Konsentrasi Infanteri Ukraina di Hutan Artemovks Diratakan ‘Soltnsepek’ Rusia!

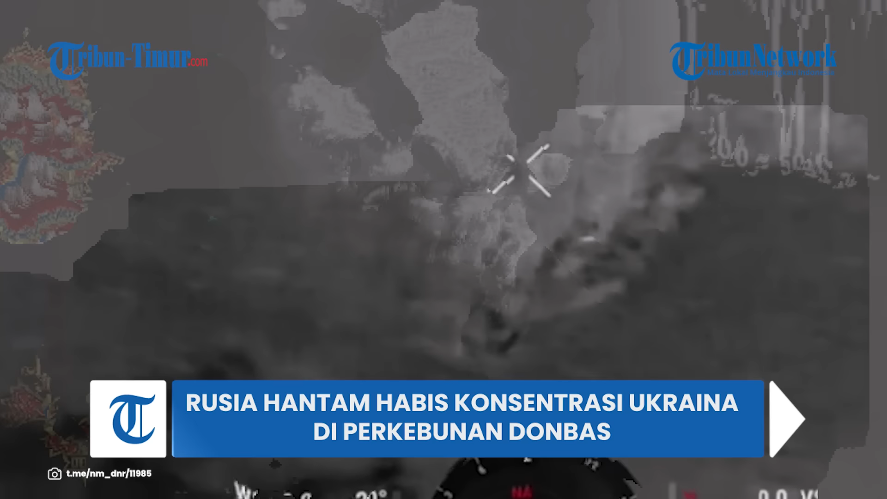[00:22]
pertempuran panas antara infanteri Rusia melawan infanteri Ukraina Terbukti dalam sebuah video yang ramai beredar di telegram pada Selasa 19 Maret 2024 Dalam video menampilkan situasi intens di medan pertempuran imbas rentetan serangan tak henti-henti dari serdadu Rusia Narasi unggahan menyebutkan pasukan Putin telah membakar habis anggota militer Volodymyr Zelensky di area Artemov Diketahui para militer Angkatan Bersenjata Ukraina memiliki harapan sia-sia
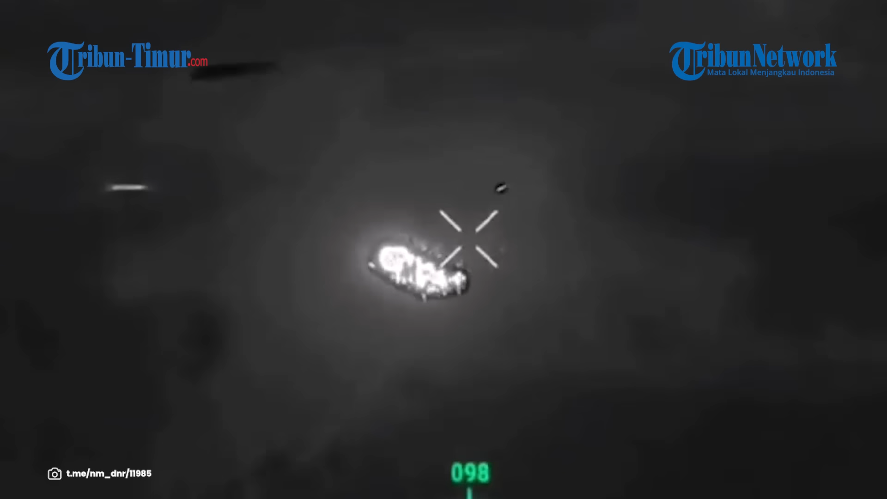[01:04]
Bahwa hutan lebat akan mampu menyembunyikan mereka dari tentara Rusia Namun sistem penyebur api Beratos 1A Solsepek ketika disesuaikan dengan UAV oleh operator OBSPN ke-58 Menimbulkan kerusakan api yang fatal dengan nyala api pembersih Imbas serangan
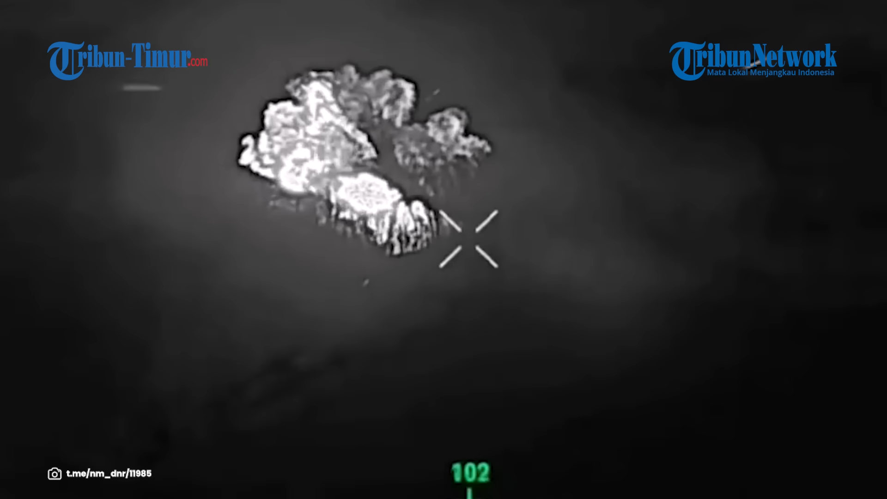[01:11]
brutal tersebut sejumlah prajurit Angkatan Bersenjata Ukraina berhasil dieliminit tepat di perkebunan Donbass